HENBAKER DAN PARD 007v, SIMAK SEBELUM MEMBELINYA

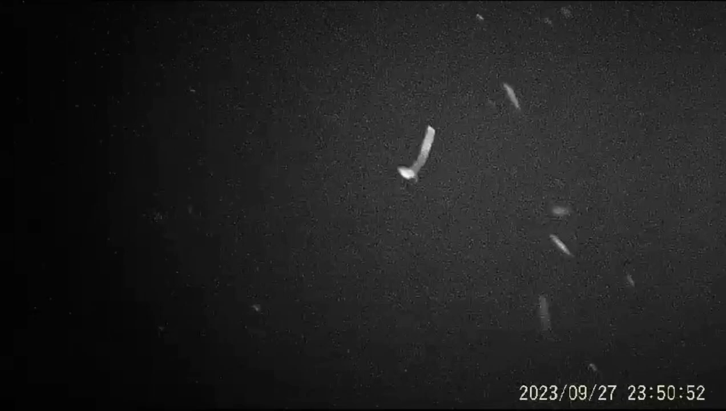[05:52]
barangnya itu sangat siti mintil ini bisa untuk berburu siang dan malam jadi untuk darat oke untuk pasar mania oke pokoknya intinya cuma satu kita itu bisa melihat di dalam gelap dan di
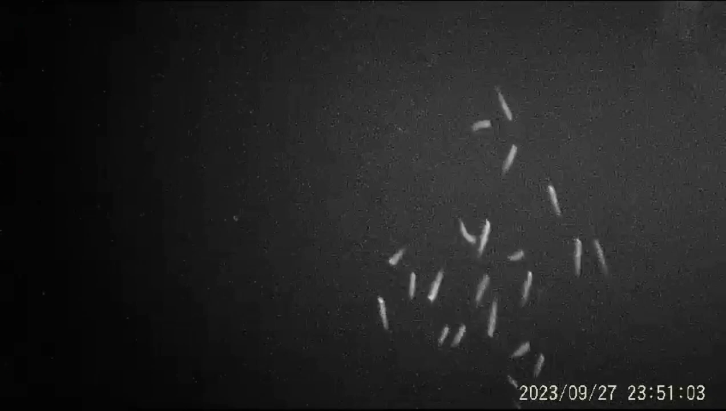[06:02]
dalam air ya toh kita bisa memilih toh pokoknya pasar mania mana yang gak kentir bila melihat ini guys pasti awalnya pengen tuku adol
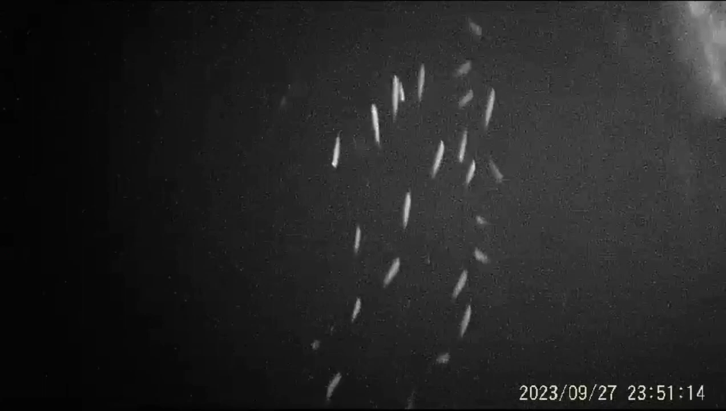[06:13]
pedus enak raku yuk yuk paling rauh dutonoko telung sasing ngelumoknya duit gak tuku alat ini
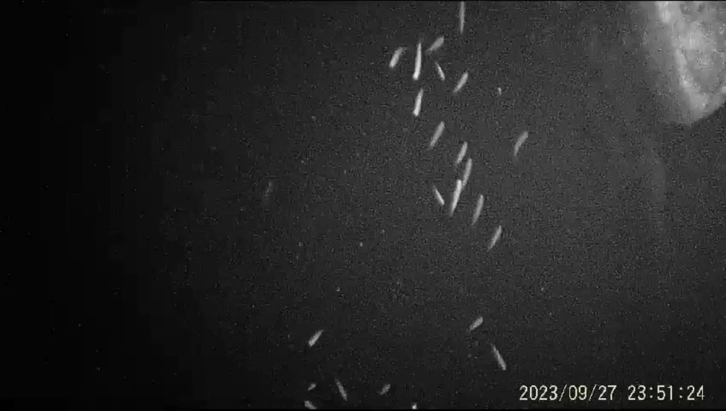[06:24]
ya toh itu bener-bener kelihatan itu ikan di dalam air di dalam gelap dari
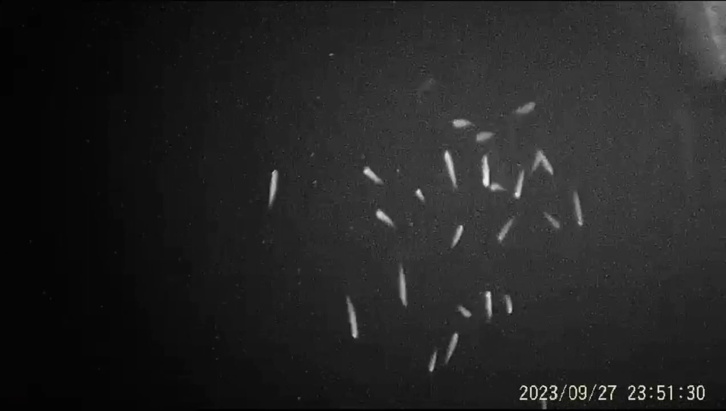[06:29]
kejauhan syiti mewir mas boy he he he selamat menikmati huuuh selamat menikmati